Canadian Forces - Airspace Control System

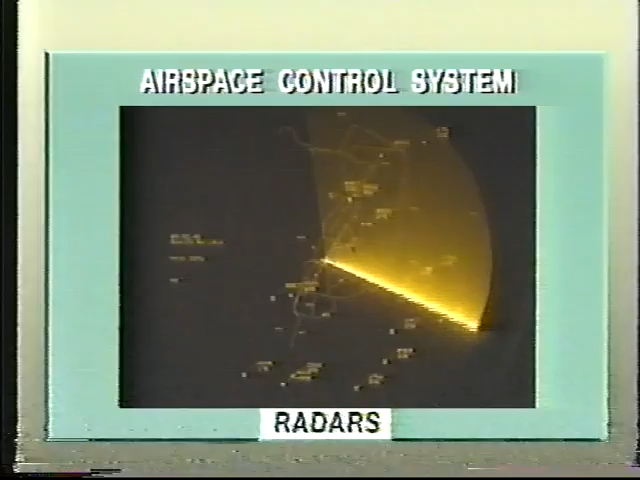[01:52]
Several early warning and control radars, with their associated communication networks, surveillance and identification resources, and control procedures.